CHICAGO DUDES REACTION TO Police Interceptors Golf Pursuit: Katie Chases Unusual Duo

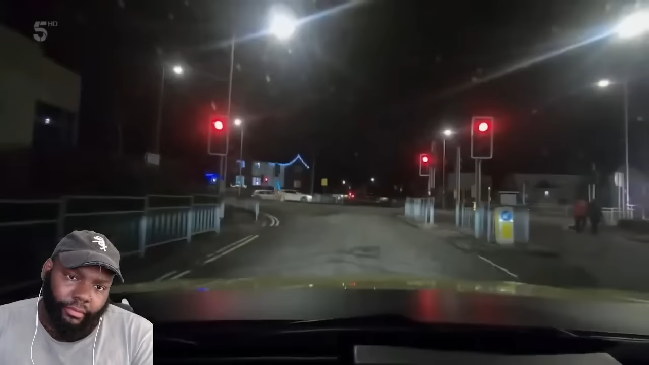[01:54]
A VW Golf has triggered the old Eustace Spidey sense. Echo Juliet Echo. Female only. Shift, if that makes sense. It's insured to a woman, but... I think it's a male driving it.
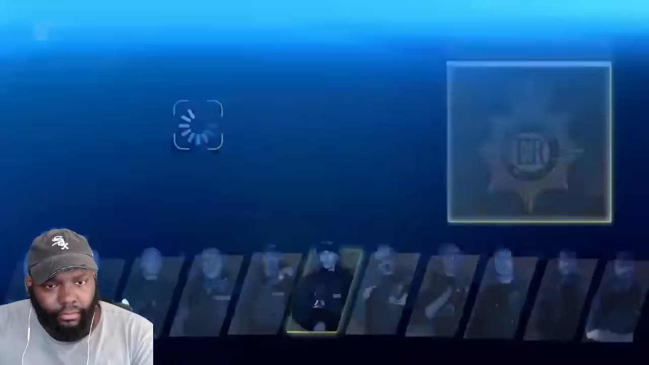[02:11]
Katie dreams of owning a pad in California's Laguna Beach, but there's not so much as a Renault Laguna out tonight.
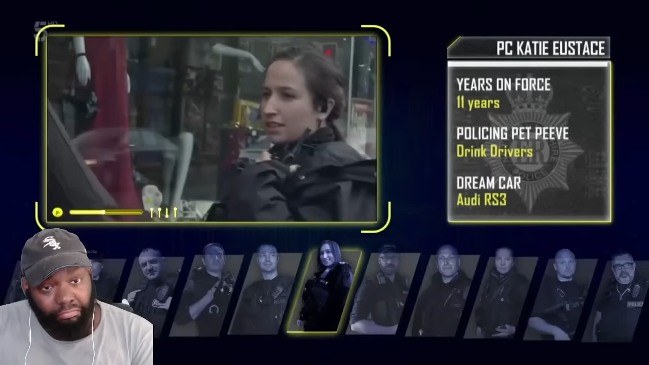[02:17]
Just an old Golf, it's driven by either a very butch woman or a wrong'un.
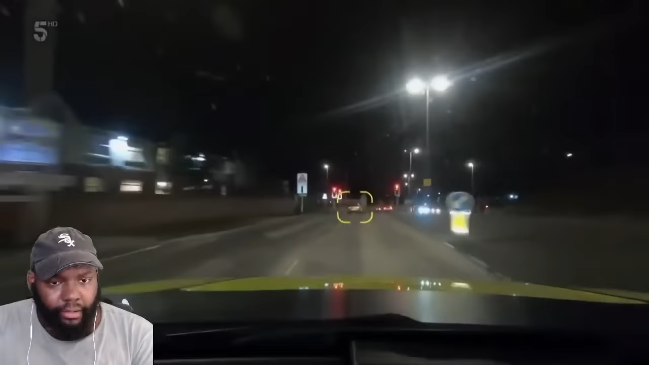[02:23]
That better be cool, though. Ignores here. Blues. Yeah, and 2024. Mate, we've got failed stop.
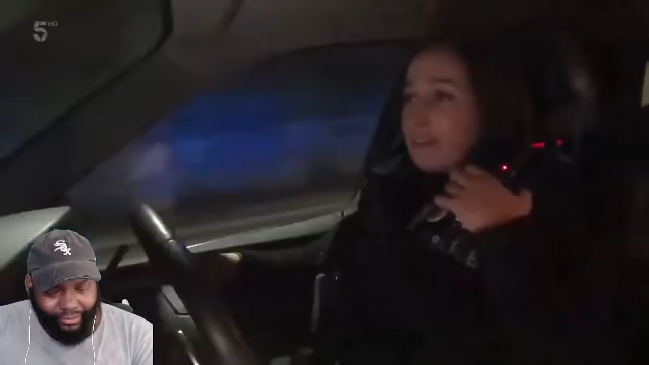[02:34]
And it's got a vehicle failing to stop. Chesterfield Road North towards a roundabout at Pleasley. And immediately runs a red.
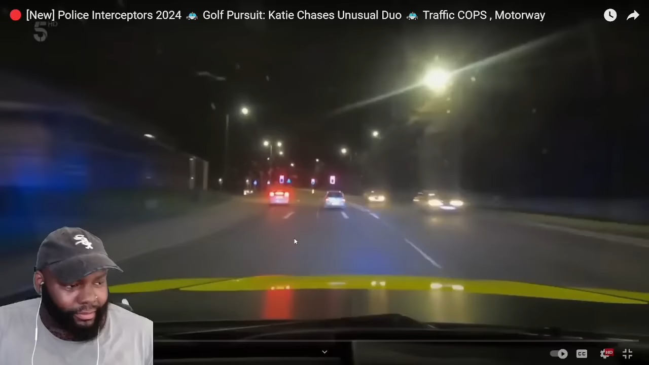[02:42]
Why do everybody work harder than Lisa?
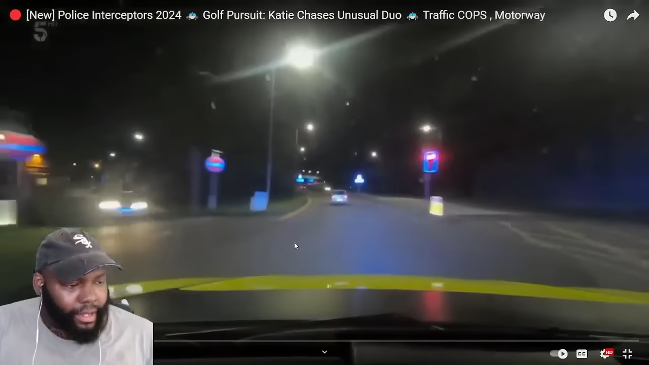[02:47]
I just noticed Katie out here by herself. High speed chase. Yeah, we can towards it. Yes, onto the R8, yeah. P64M7, towards Shirebrook.
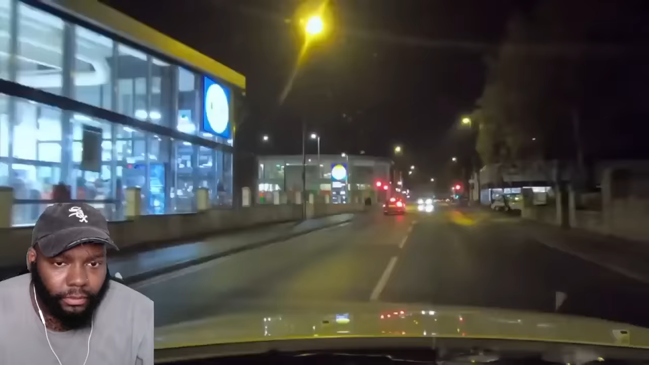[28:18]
Little, two young lads on foot across the car park now. And there's a little problem at the supermarket.